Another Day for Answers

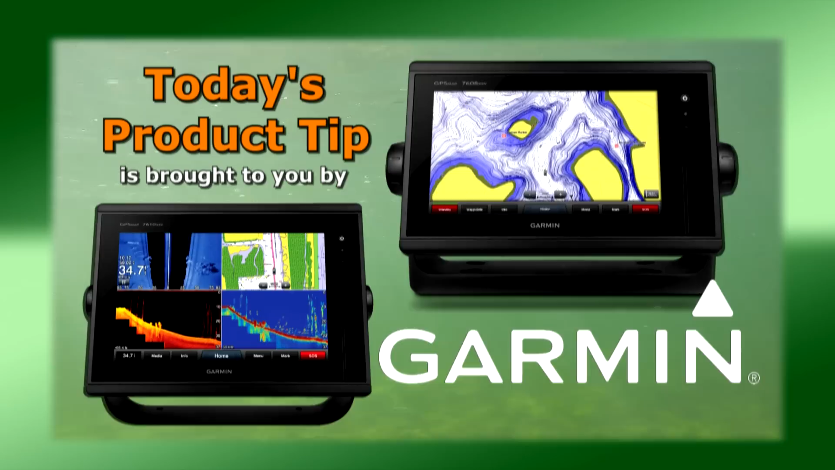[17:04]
like Chirp and exclusive Panoptix all-seeing sonar, you'll spend less time finding your fish.